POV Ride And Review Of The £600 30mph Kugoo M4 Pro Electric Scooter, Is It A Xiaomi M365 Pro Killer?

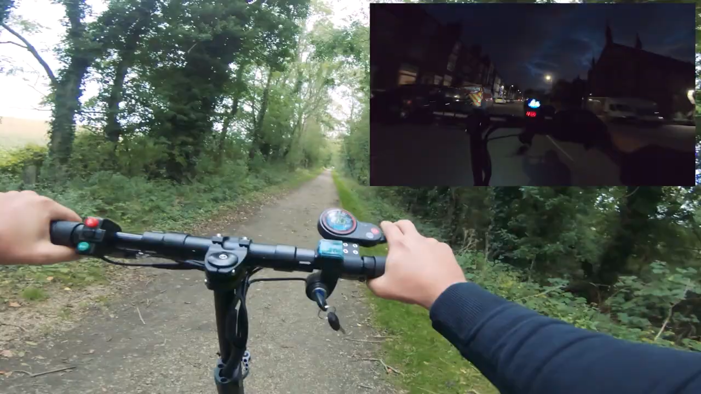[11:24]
So what I've done is stuck insulation tape on there to cover them up. But the light, the front light, is so bright.